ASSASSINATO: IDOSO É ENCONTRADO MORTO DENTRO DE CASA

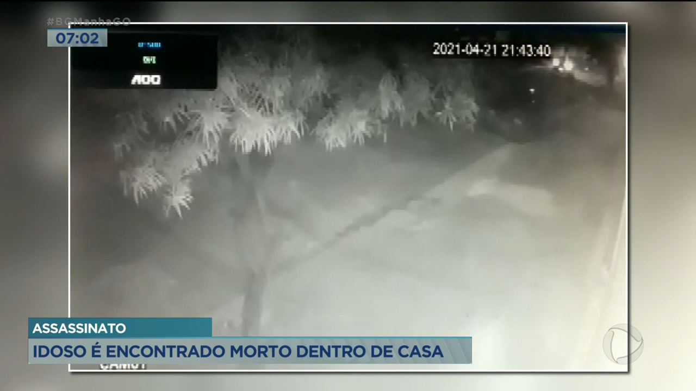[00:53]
O circuito de segurança mostra o veículo deixando o local em alta velocidade, com quatro pessoas dentro. Ele foi abandonado no setor ao lado, depois de um acidente. A moto também foi abandonada e recuperada.